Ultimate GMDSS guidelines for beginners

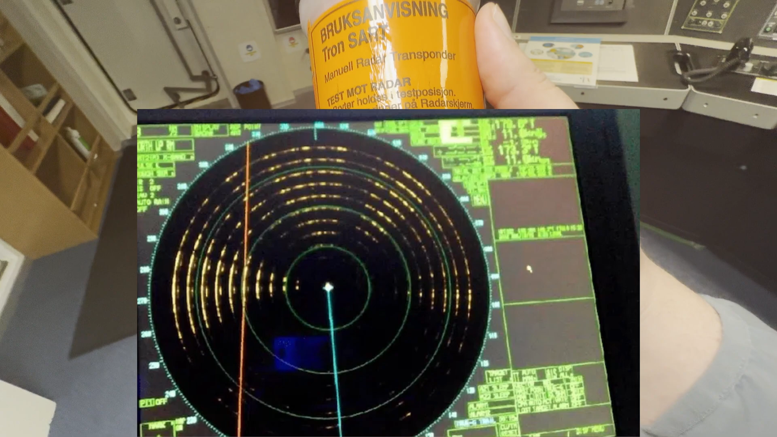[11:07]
um waves let's say some circles on on your radar i will show you how it looks like and